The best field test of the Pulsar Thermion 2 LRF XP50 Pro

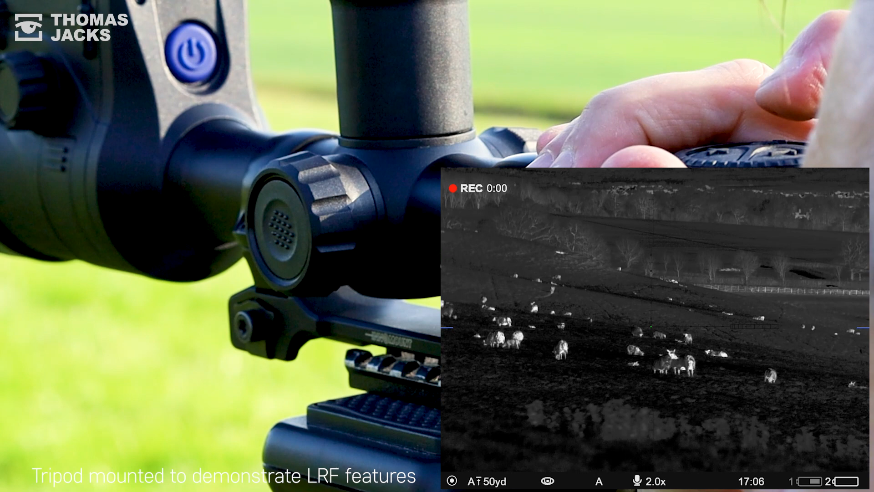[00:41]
Of course you can record and with your right or left hand, thanks to the twin focusing dials, it's easy and quick to bring things into sharp focus.
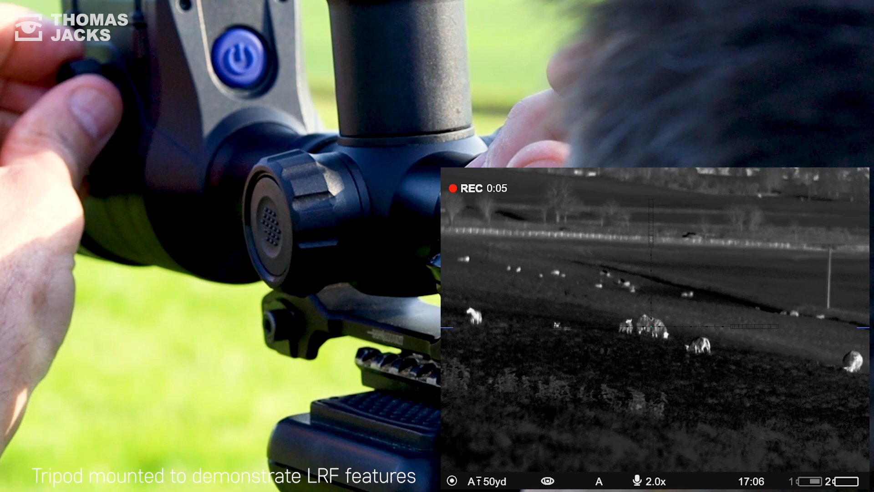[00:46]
Optimising the image for the conditions as well as the task at hand is easy too.
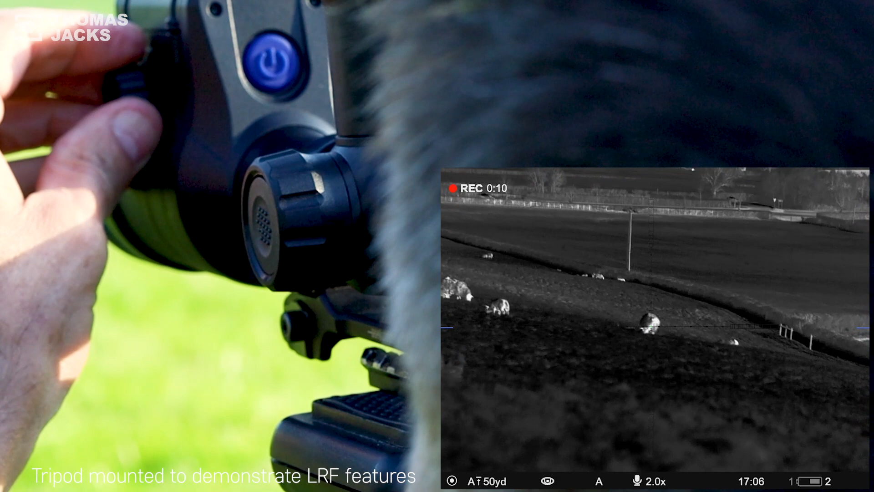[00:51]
For identifying our target on this relatively warm day when the sheep are close to the surrounding temperature, in ID mode I need the bottom half of our brightness and contrast settings to achieve more detail.
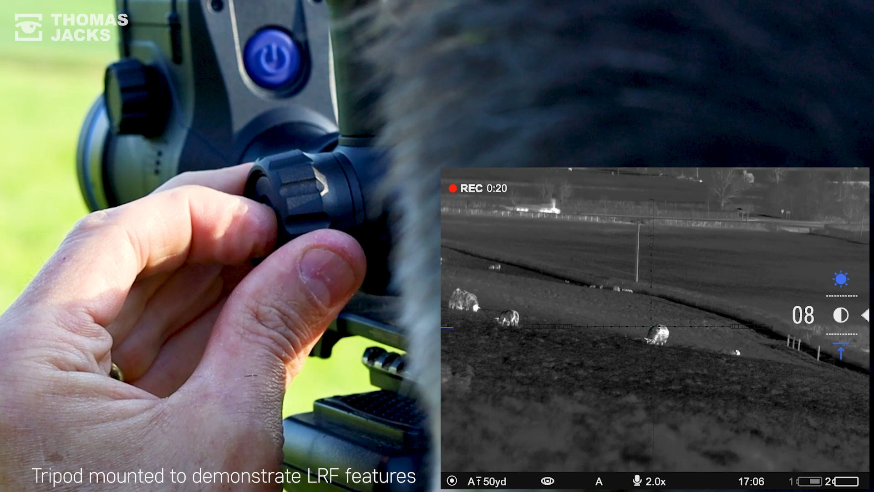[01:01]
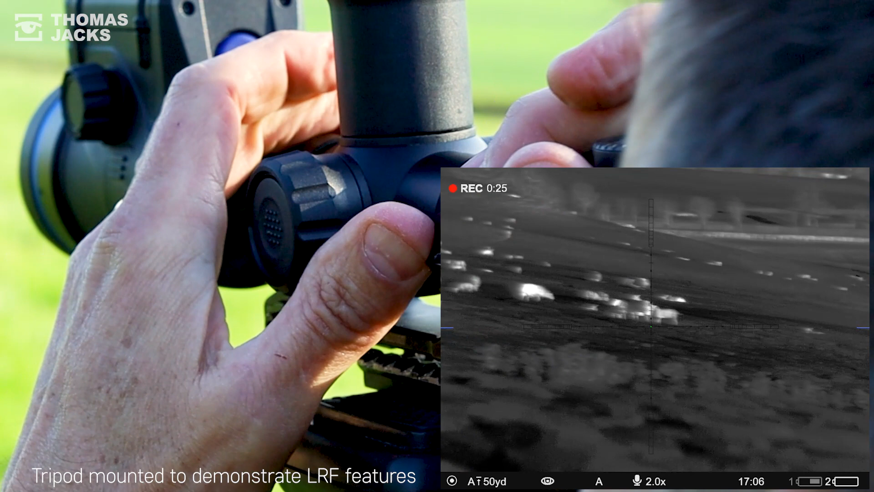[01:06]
And that built-in LRF on the front won't have escaped your notice.
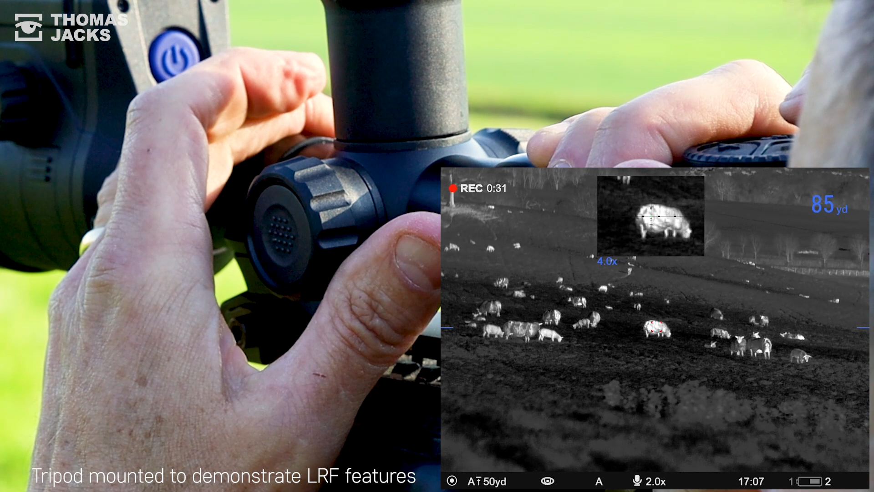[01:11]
You can see the red laser rangefinder at the centre of the viewfinder picture and that x4 picture in picture window shows your rifle's reticle over the target.
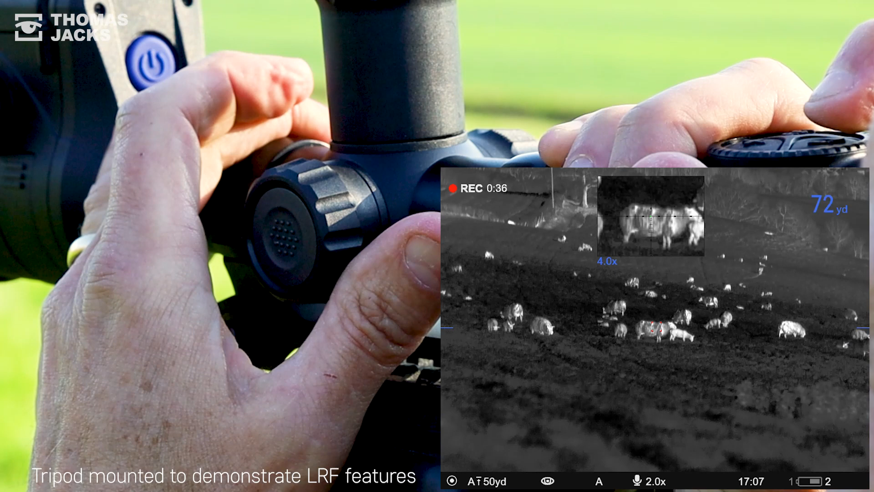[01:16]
There's no trouble in IDing something the size of a lamp at 249 yards but the
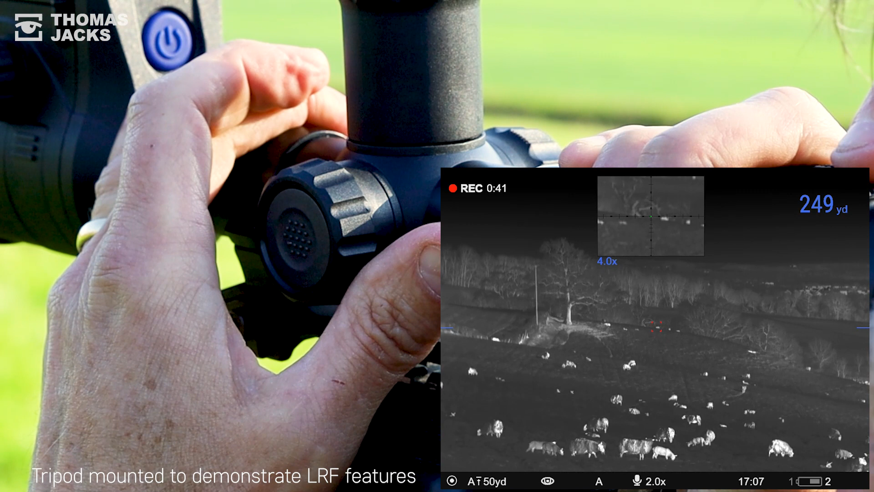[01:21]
LRF has a much longer range and if you're scanning an area or your target is moving you can also switch it to scan mode.
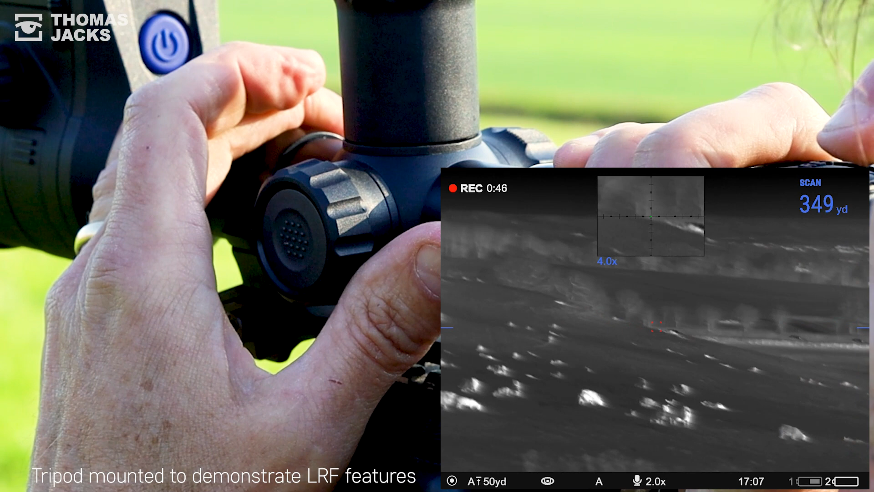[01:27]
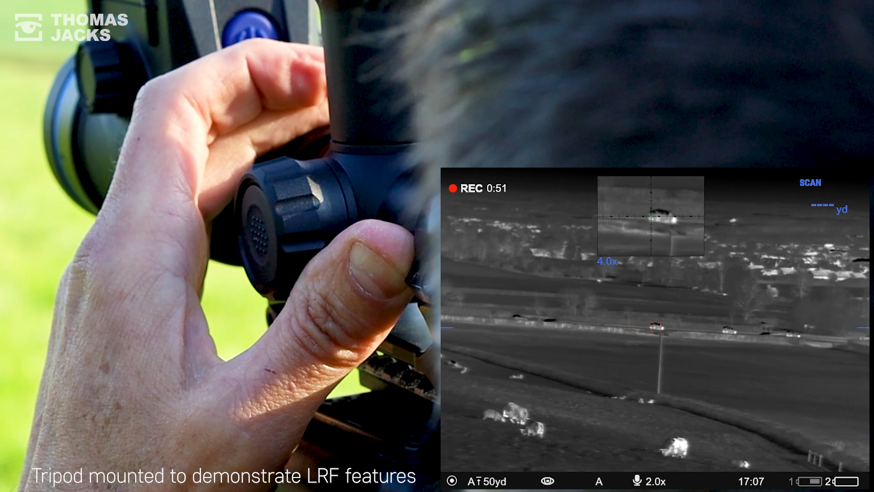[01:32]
And the LRF is accurate to within a meter for up to 800 meters which is easy to put to the test.
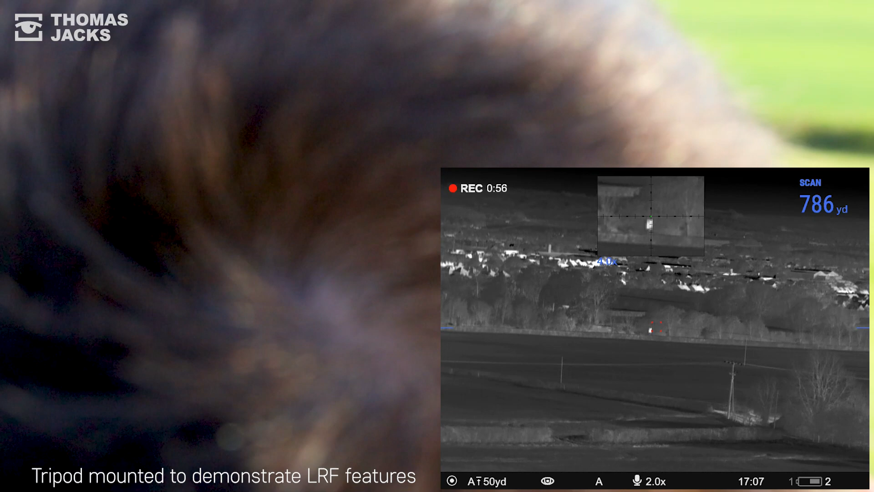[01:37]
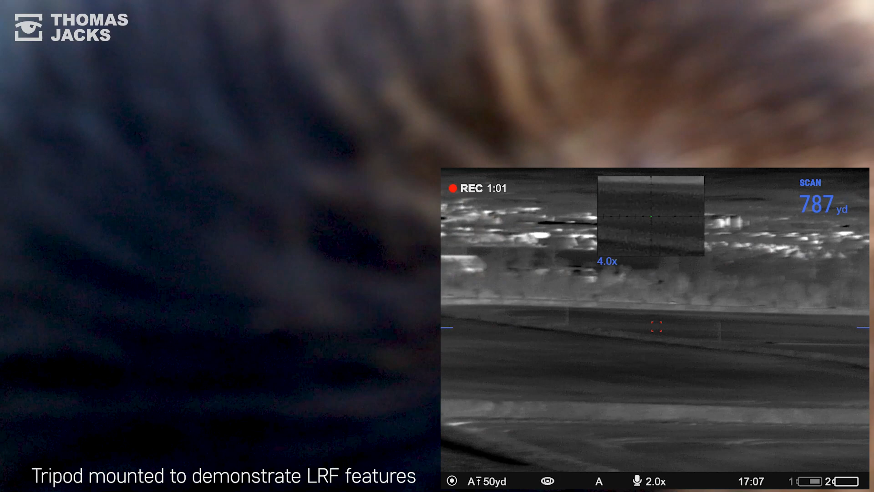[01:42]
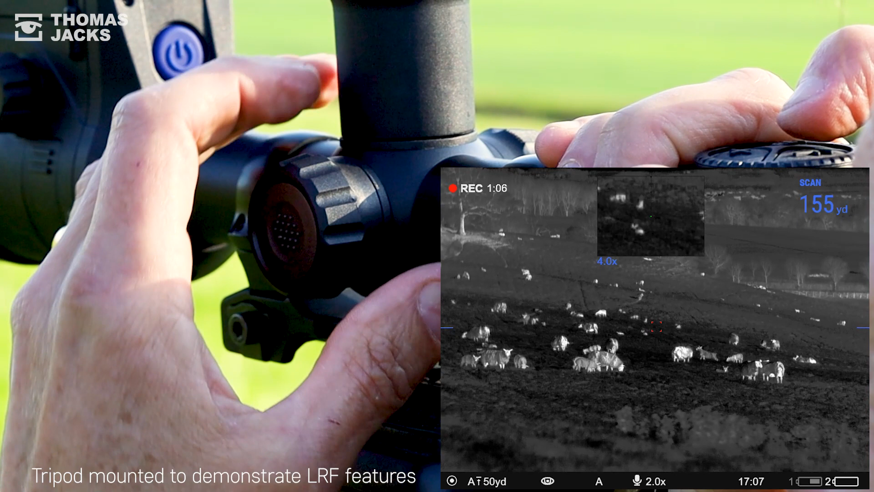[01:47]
And on the side menu dial you've got lots more LRF controls at your fingertips.
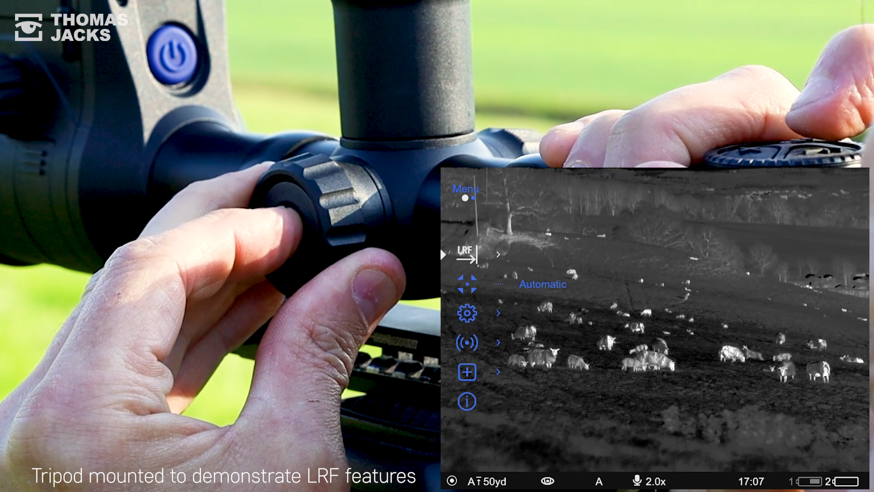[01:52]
Just a long press on the main menu and here you can change the laser rangefinder reticle to any one of these three. And for hilly or mountainous terrain you can also choose to see the angle of your target
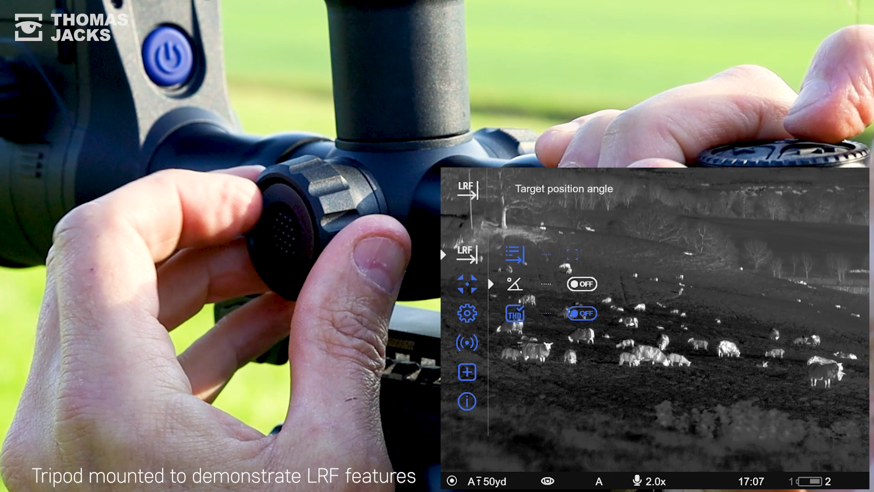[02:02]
as well as the straight line distance or true horizontal distance.
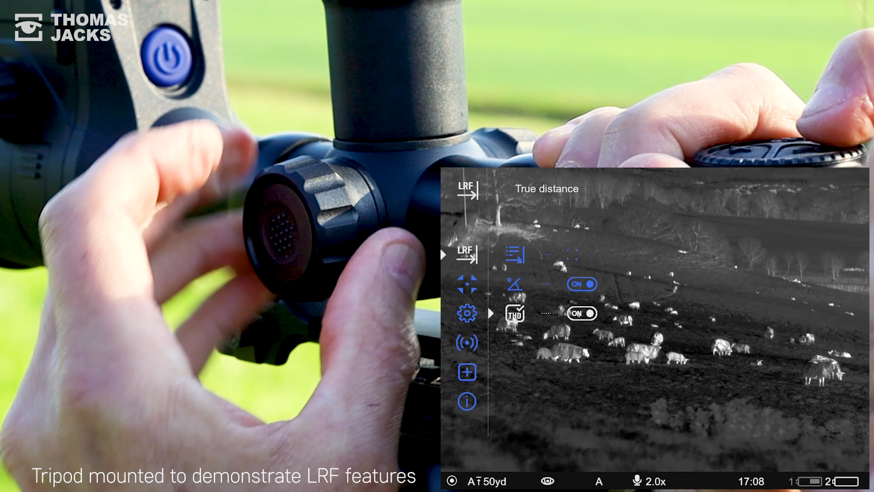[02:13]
With both of those set to on here's what you now see when you press the laser rangefinder. Let's put it into scanning mode so you can see how the angle
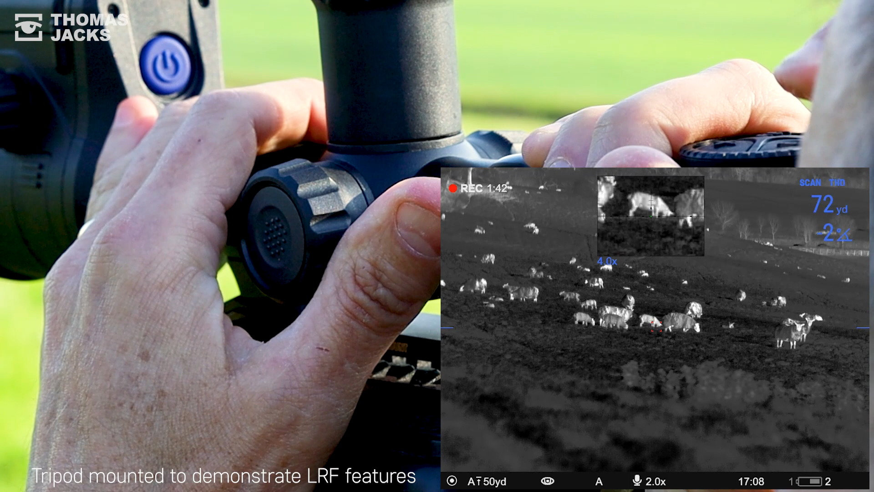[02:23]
and true horizontal distance change as we scan around the hillside.